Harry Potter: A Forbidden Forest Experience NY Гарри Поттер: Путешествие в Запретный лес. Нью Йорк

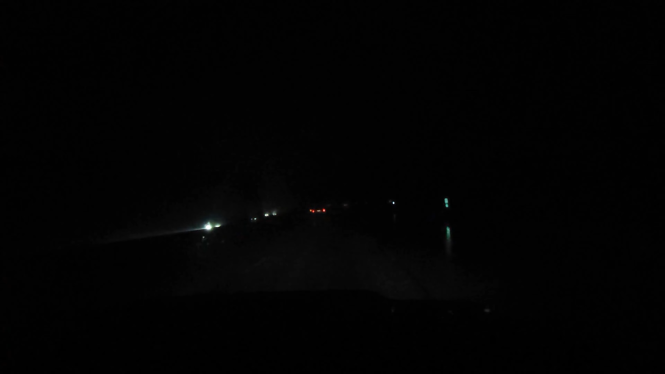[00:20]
Сквозь эту непроглядную мглу, туман и ливень мы пытаемся добраться до зачарованного леса Гарри Поттера. Кстати сказать, вот вся зима у нас в этом году такая. Без снега, но с хорошими дождями. Да, не очень-то видно на картинке, но
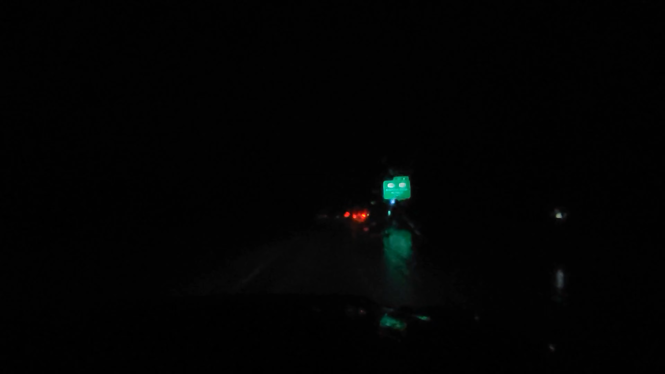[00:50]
поверьте, почувствуйте шум дождя за окном машины. Прекрасная картинка для рассказов по Андерсон «Принцесса на горошине» или каких-нибудь английских детективов. Дождь, ночь, холод.